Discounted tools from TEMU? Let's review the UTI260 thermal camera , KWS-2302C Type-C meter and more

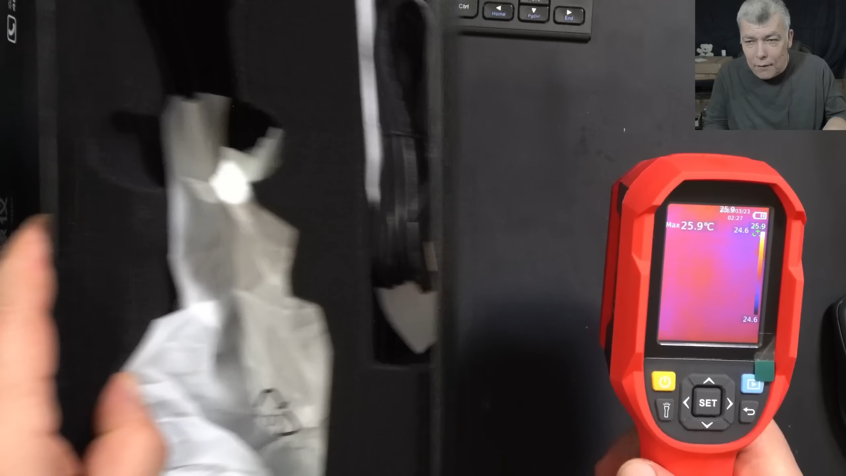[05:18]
On screen: max 25.9°C
And the camera, it's on. So, what do you think about the quality?
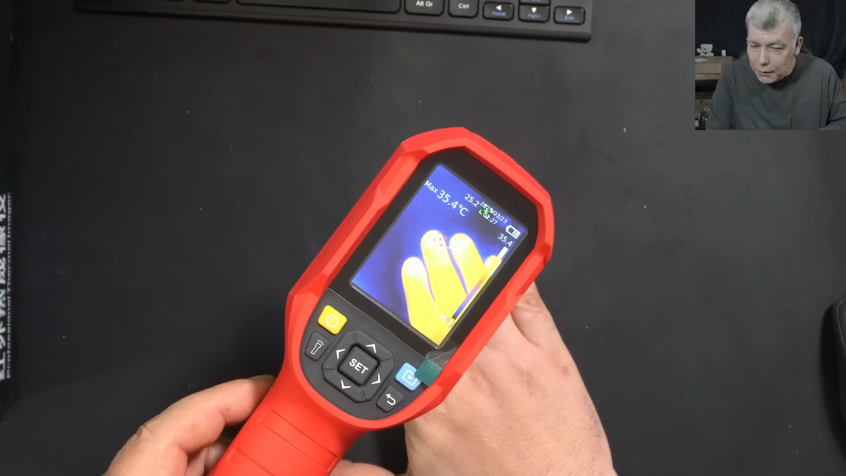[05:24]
On screen: max 35.4°C
Sensitivity? Yeah. You can still see the thermal from my fingers.
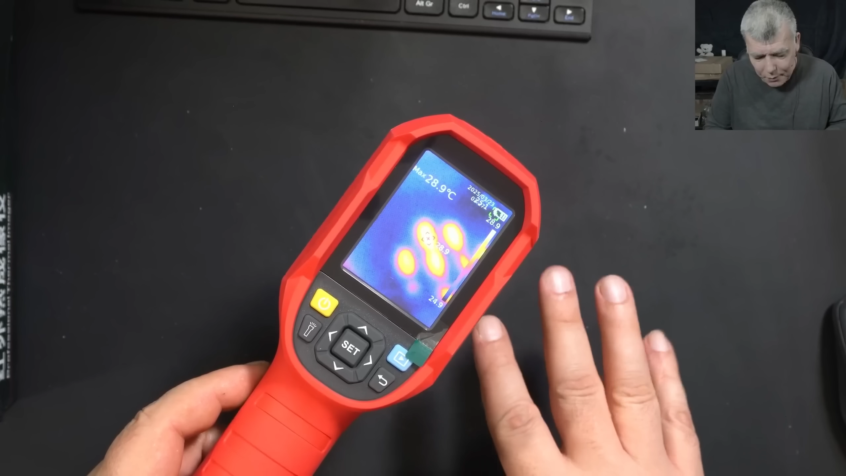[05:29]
On screen: max 28.9°C
Let's grab a motherboard and see what we can see. You know what? You know what? Here is a difference between this camera and what I'm seeing here. Probably because of the camera dynamic range, you just see a yellow thing. I see shades of the yellow on, actually, the camera. Let me grab a motherboard. So, here we have a motherboard.
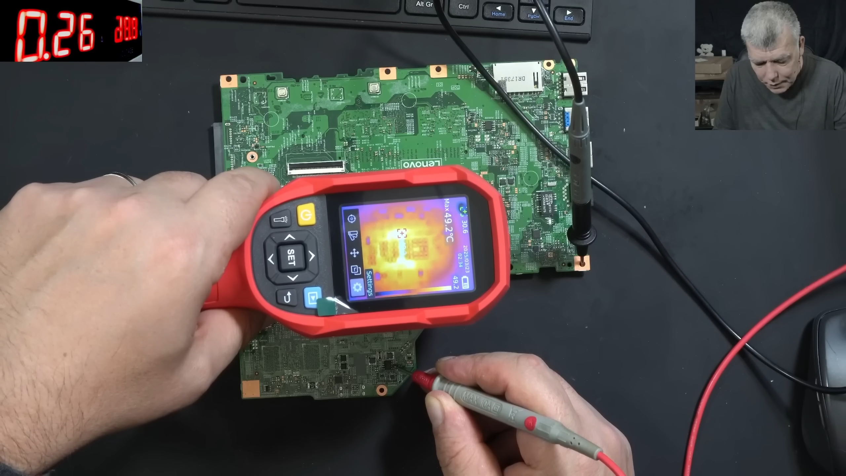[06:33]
I mean, you can still see, but the things are getting fuzzy. So, the best sharpness, it's about 10 centimeters on the board. Then, of course, you can go far and it's even sharper. You can see the RAM chips. They are getting power. You can see the color is slightly different. So, I know the RAM memory has power. Check here. Even the EC chip. You can see the EC chip. You can see it slightly warm. You can see it actually. The EC chip is working.
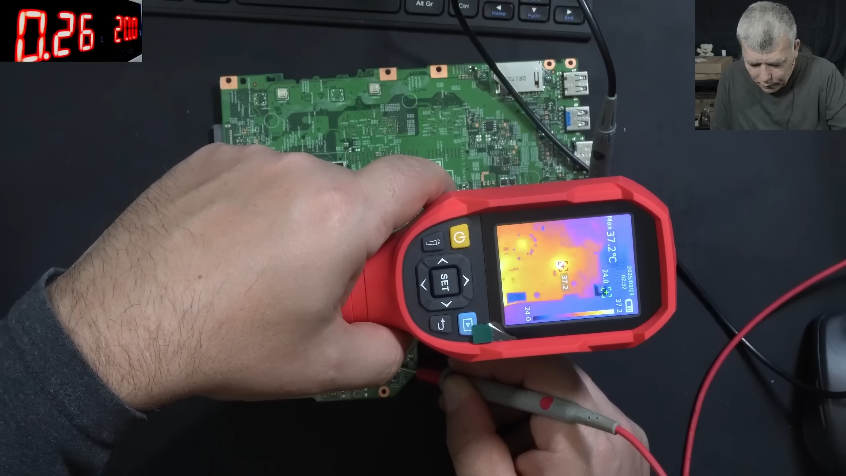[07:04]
And there we have an IC, which again is getting warm. Not only one. There are more ICs, which they are getting warm.
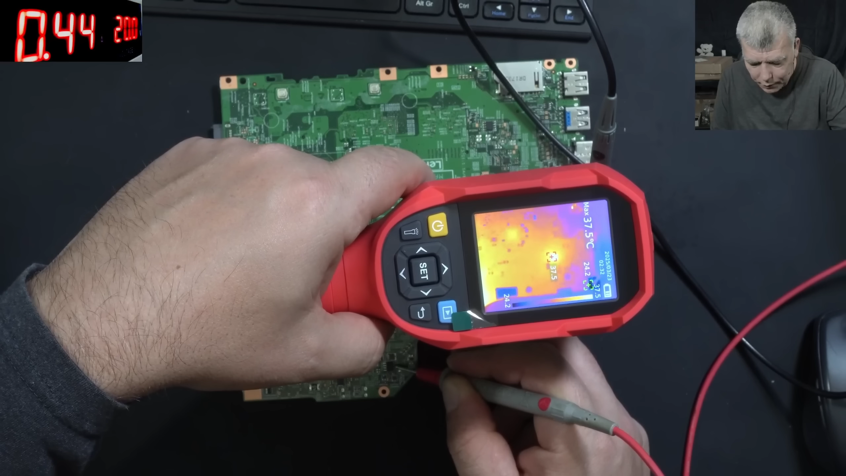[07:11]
On screen: max 37.5°C
So, you can see that the resolution is quite decent. I mean, you can see every component from the motherboard. A proper decent camera.